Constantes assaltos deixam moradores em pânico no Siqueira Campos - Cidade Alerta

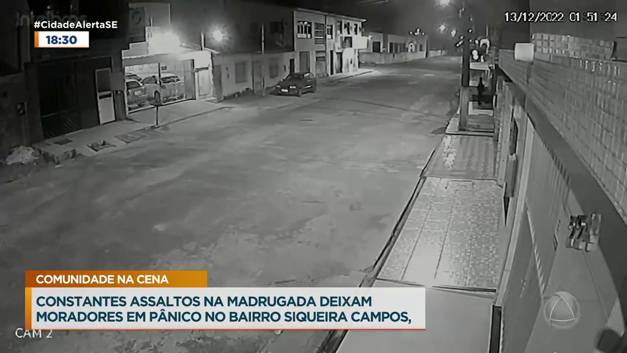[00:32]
As imagens, elas estão assim um pouco distantes, mas a gente consegue perceber o momento em que eles agem. Sempre na madrugada.